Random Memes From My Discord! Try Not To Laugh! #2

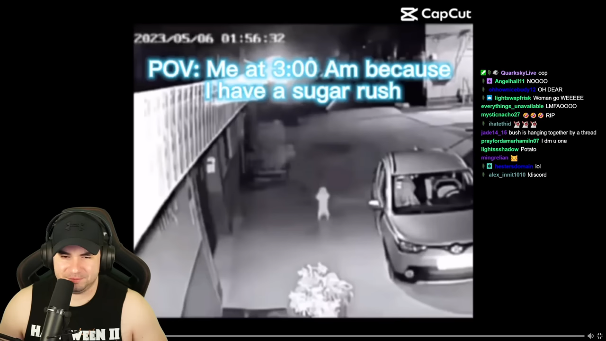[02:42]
what is this what animal is that whatever it is it's vibing qov you lost at something you were good at